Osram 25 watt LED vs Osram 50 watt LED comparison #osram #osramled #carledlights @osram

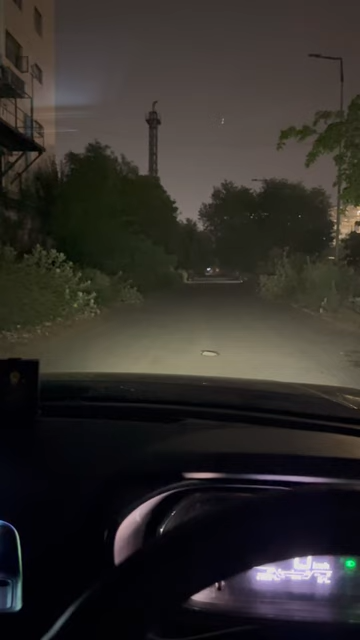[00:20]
अभी हम एक डार्क स्पोर्ट पे खड़े थे लाइट गाडी की बंद है अब आपको रिस्पोंस चेक करवाता हूं कि 25 वोट्स लेडी का अब आपको चेक करवाते हैं 50 वोट्स लेडी का रि
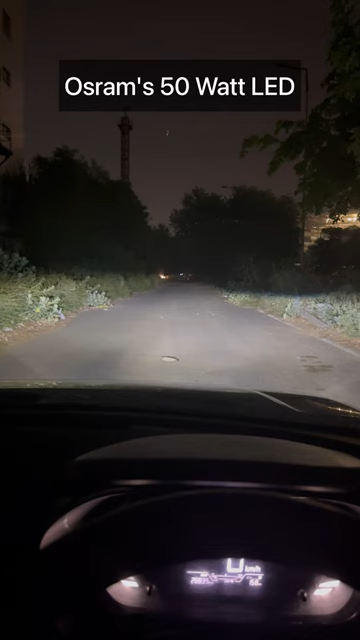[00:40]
लेडी वर्सीज 50 वोट्स लेडी में या नहीं ऐसी वीडियो आगे भी देखते रहने